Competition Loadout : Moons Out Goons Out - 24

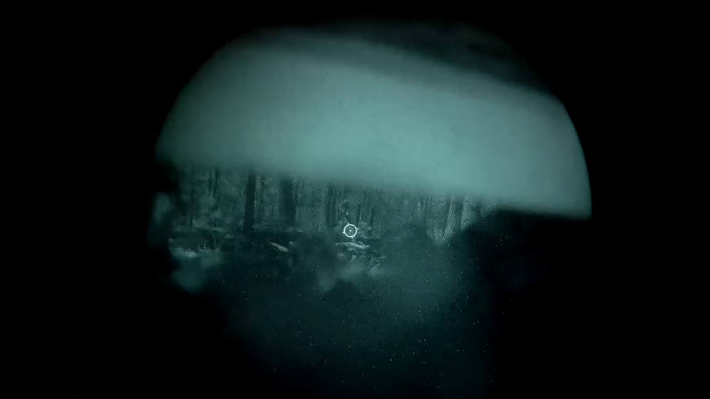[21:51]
And with this riser made it to where easy to get behind it with night vision on.
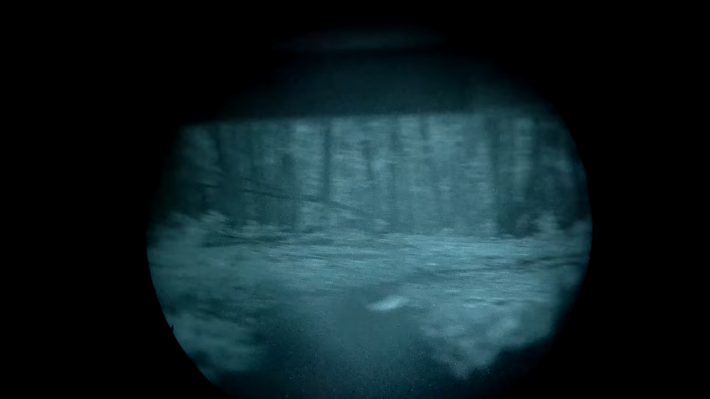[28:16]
Just because with any flood, you're shooting through these ports. And so with any flood, you end up with so much illumination just coming back in your night vision.